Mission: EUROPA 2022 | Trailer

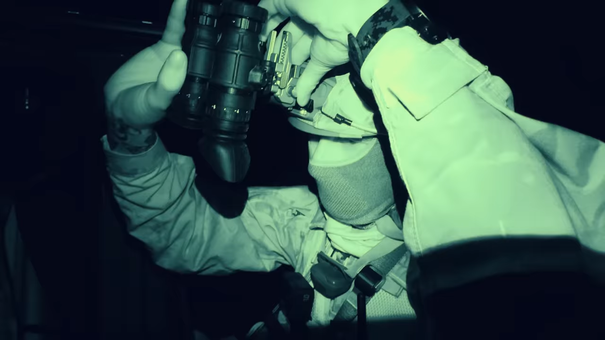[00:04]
Zwei Leute gehen vor, checken die Situation, gucken mit Wärmewild und Nachtsicht.
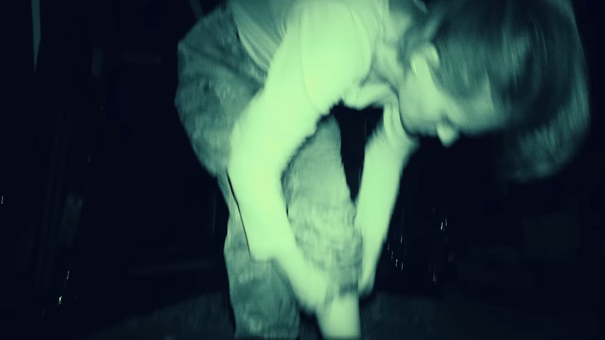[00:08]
Während die anderen alle Himmelsrichtung sichern.